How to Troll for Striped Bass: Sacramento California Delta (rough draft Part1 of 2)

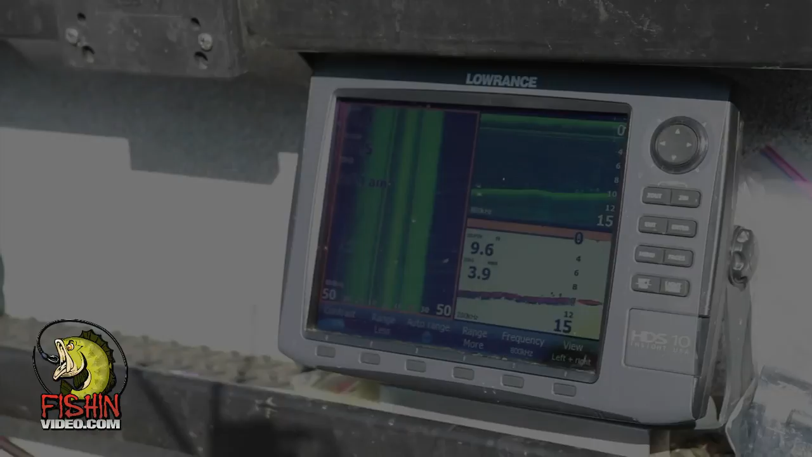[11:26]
You can see them on the green screen and on the white screen.
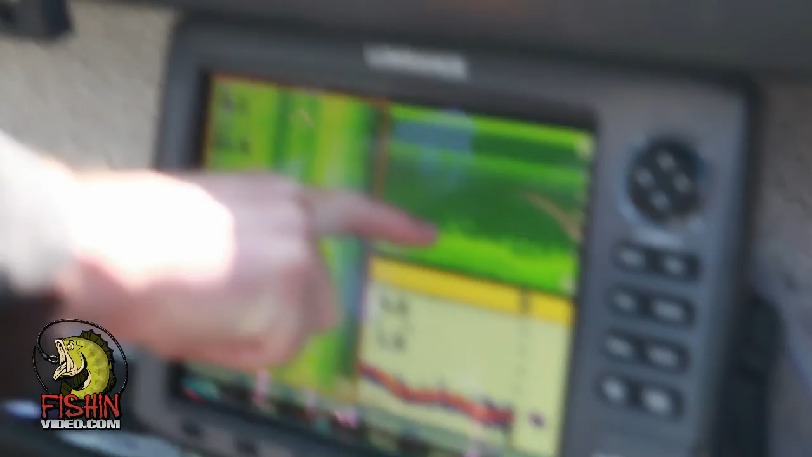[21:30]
That right there is enough to jig. You can see them on both screens.
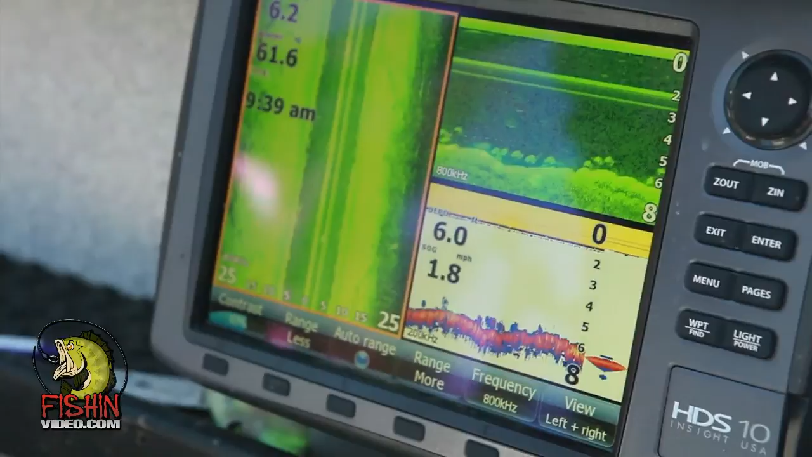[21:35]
Right there, that's a lot of fish underneath us right there, guys. That's what we're looking for to jig. Or to throw a swimbait. So, I'm gonna grab a swimbait real quick. And watch this. So, I'm just gonna throw it out.
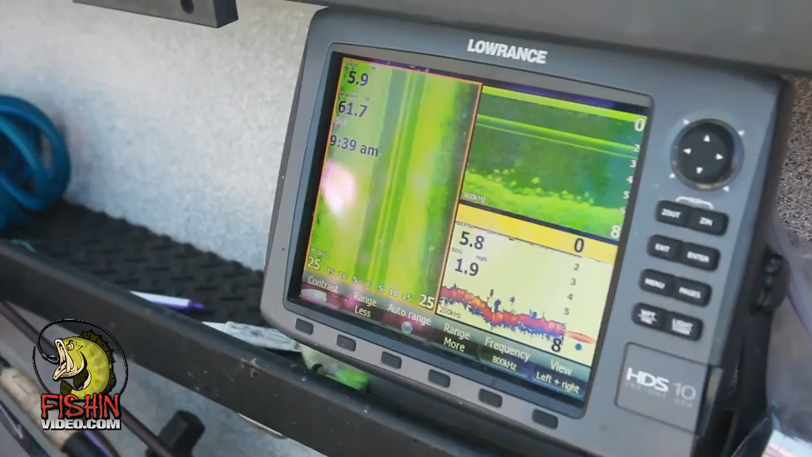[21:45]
And get it all ready. And watch this. We're gonna throw it right back through those fish.